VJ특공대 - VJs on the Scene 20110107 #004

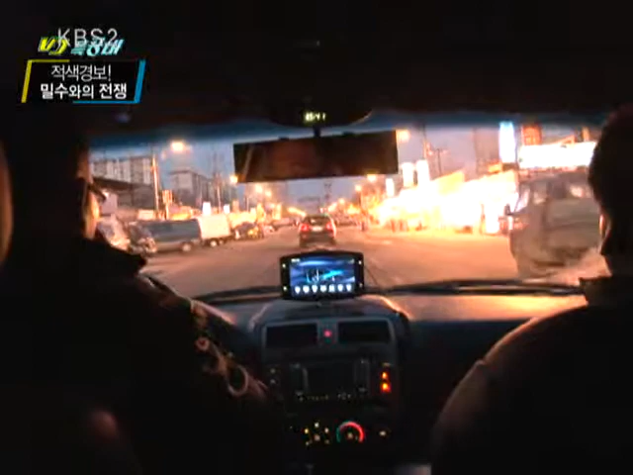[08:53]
그럼에도 불구하고 언제나 호시탐탐 기회를 엿보던 밀수범과 한밤의 추격전이 펼쳐졌다. 여자인데 운전 중에서는. 여자 한 명 남자 한 명. 뛰는 밀수범 위에 나는 단속반이 있다. 용의자 검거를 위해선 끈질긴 추적만 있을 뻔.